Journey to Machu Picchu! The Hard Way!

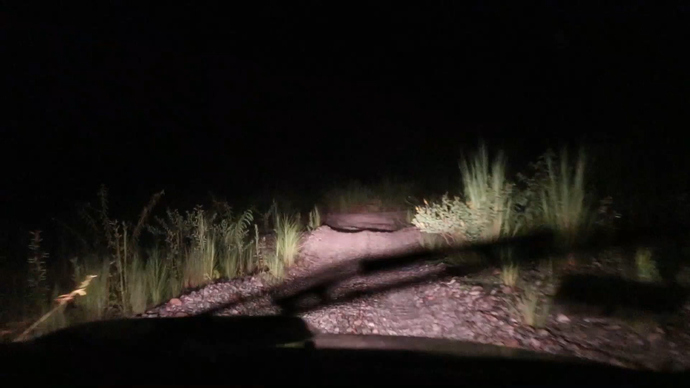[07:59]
The terrain is totally different. And this is supposed to be a highway. How about that on Google Maps to show it's a highway? Pit stop, bathroom break. We're in a town, don't even know what it is, but there's lots of things happening.